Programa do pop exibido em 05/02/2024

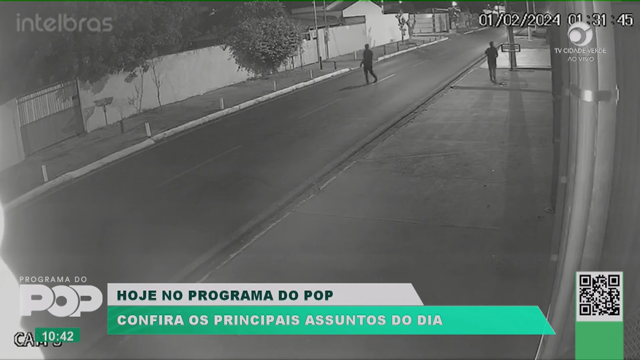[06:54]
que é a avenida principal aqui do Ipaz, e viram nessa esquina que estamos. Ao virar essa esquina que estamos, duas pessoas descem.
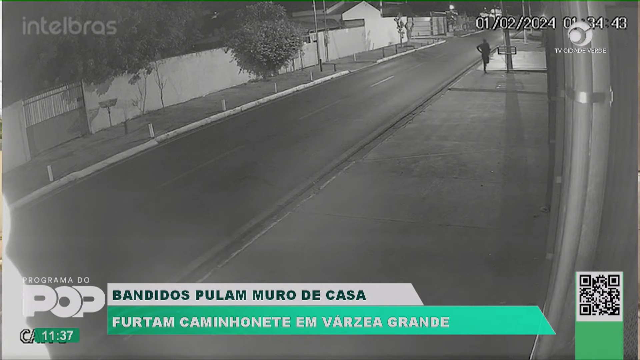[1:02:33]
estaria lhe esperando vem de uma forma rápida na sequência aquele que estaria como comparsa entra na caminhonete liga ela abre o portão da casa tranquilamente e a